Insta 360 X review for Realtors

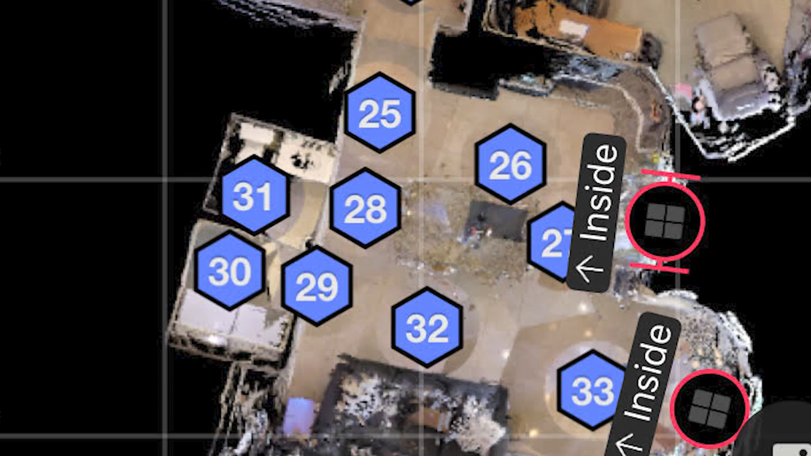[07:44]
So this is the outside, the window, this is the inside of the house. You drag it there, and then you make it the length of the window. That tells the camera, this is a window.